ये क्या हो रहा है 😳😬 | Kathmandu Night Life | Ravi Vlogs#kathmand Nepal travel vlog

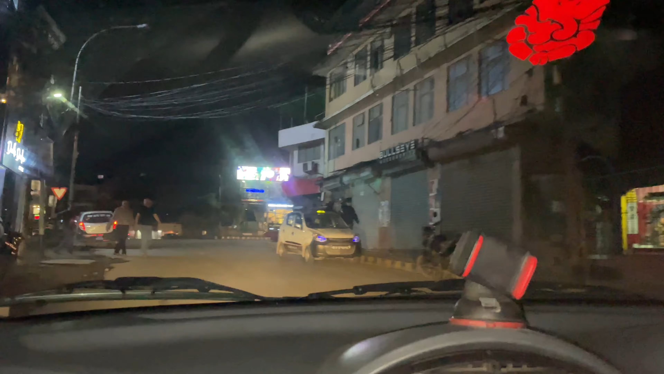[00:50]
दर्वार मार्क दर्वार मार्क तीज़ें ठीक है मौक्तीब
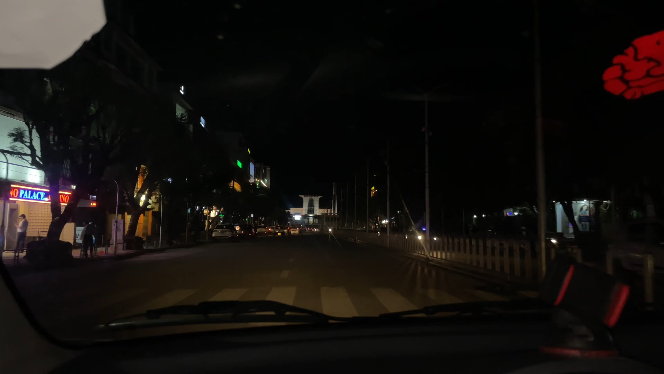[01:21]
यह नेपाल के राजा का क्या ना में विरेंद्र के राजा का पैलेस